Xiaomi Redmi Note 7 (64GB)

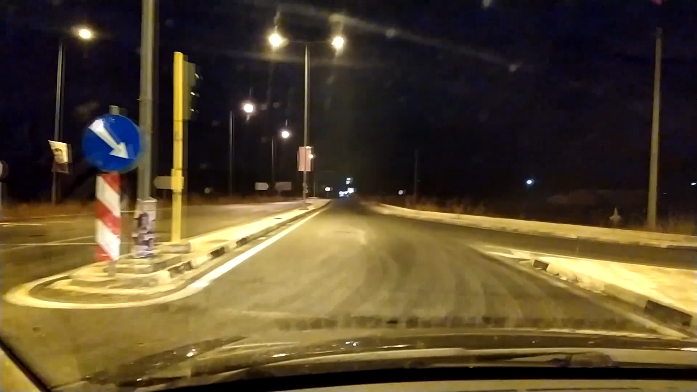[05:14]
σαμαλτήσει αυτή τη στιγμή είμαστε στο στη φανάριο και πηγαίνουμε προς το χωριό μου γιατί είμαι ένας